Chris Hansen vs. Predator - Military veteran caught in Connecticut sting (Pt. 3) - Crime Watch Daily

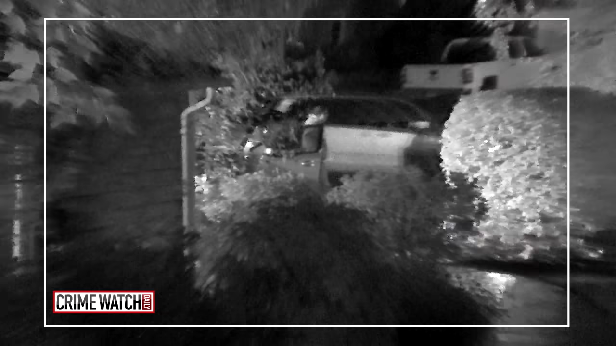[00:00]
On a rainy night in Connecticut, a predator arrives at this house, decorated for Halloween.